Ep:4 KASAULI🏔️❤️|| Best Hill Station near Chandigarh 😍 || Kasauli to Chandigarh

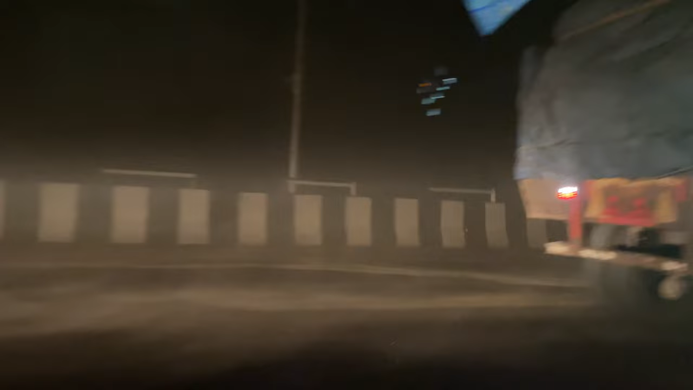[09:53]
दे� क्या ट्रक में से निकले जा रहा है बूसा सा रहा है बहुत मोसम खराब हो गया अचानक हम पोचेंगे कहां पोचेंगे
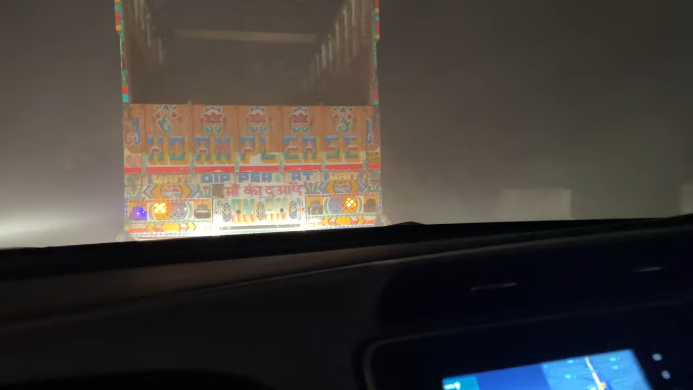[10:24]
मि आर कुछ नहीं दिख रहा भाई आगे का हद दोगी रोकनी बड़ गई इतना बुरा हाल है इतने